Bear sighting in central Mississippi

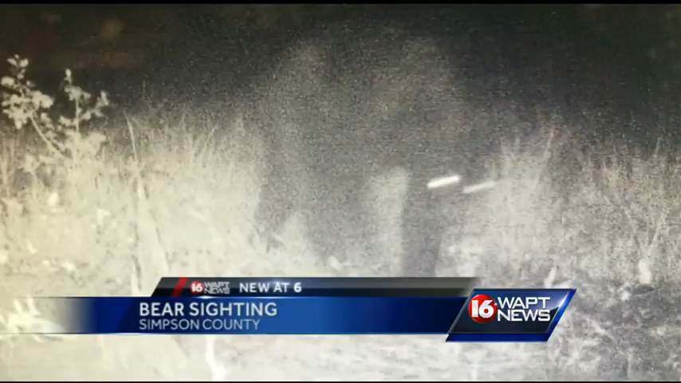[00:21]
16 W-A-P-T VIEWER JUSTIN MORGAN GOT A TRAIL CAMERA PHOTO OF A BLACK BEAR ROAMING IN MISSISSIPPI. IS THIS THE FIRST TIME YOU'VE FOUND ONE AT SIMPSON COUNTY?
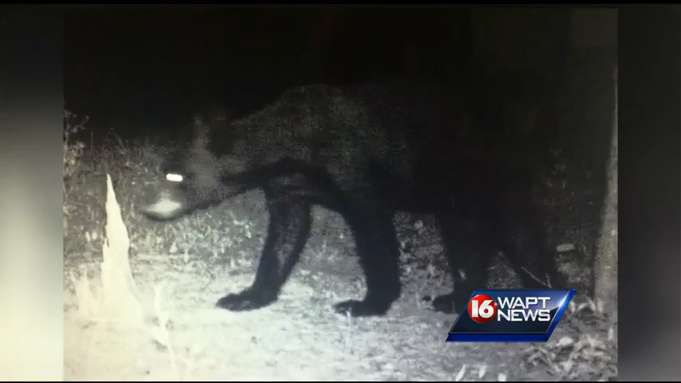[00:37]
THE WILDLIFE DEPARTMENT SAYS IT'S UNUSUAL FOR A BLACK BEAR TO BE IN THIS AREA OF MISSISSIPPI THIS TIME OF THE YEAR.
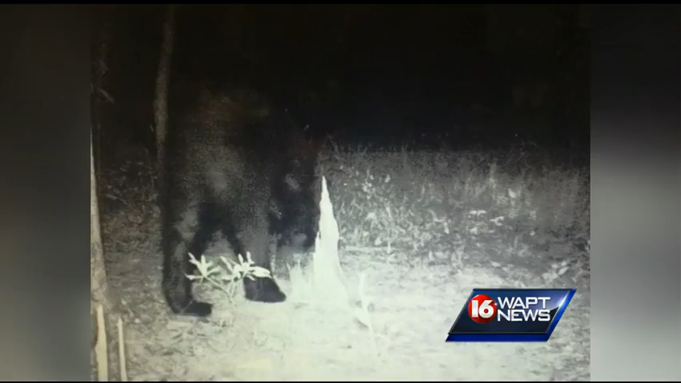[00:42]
THE BEAR WAS NORTH OF HARRISVILLE NEAR THE SIMPSON RANKIN COUNTY LINE.